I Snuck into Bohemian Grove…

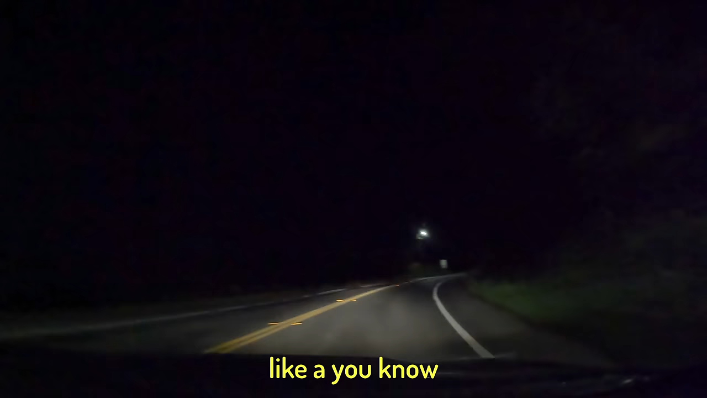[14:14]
A light might turn on like a, you know, motion detecting light.
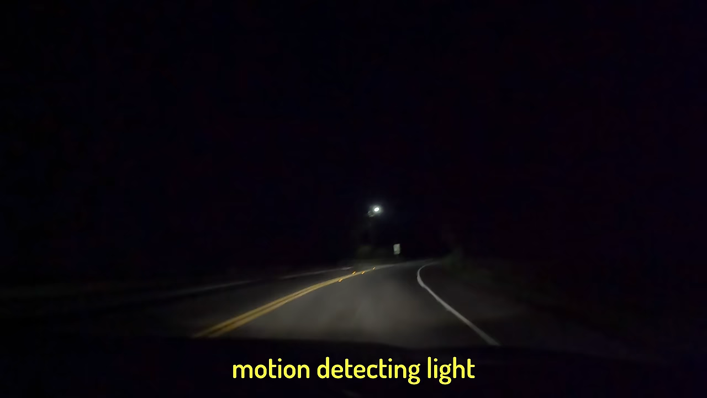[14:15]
Sure. Just power through it, go up the hill until you're in the darkness. Right there.
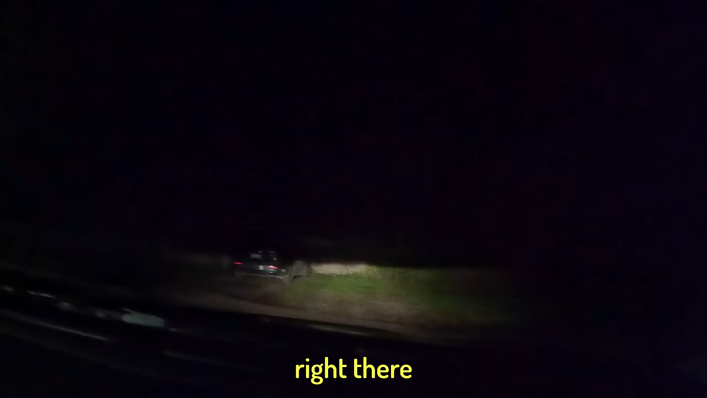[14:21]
Right there. Go up. Go straight.
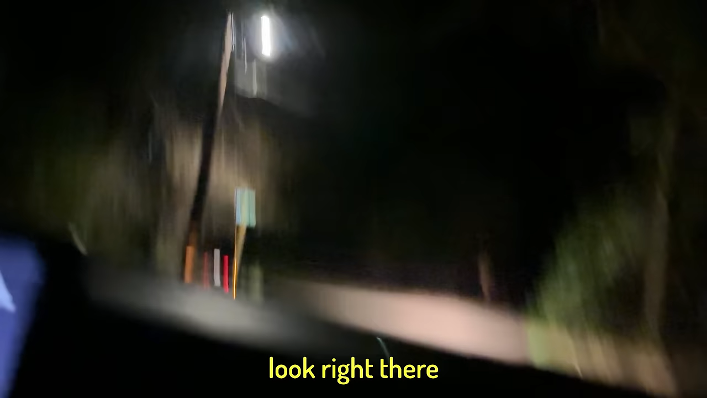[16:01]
right there that's where you go okay i'm going in all right brother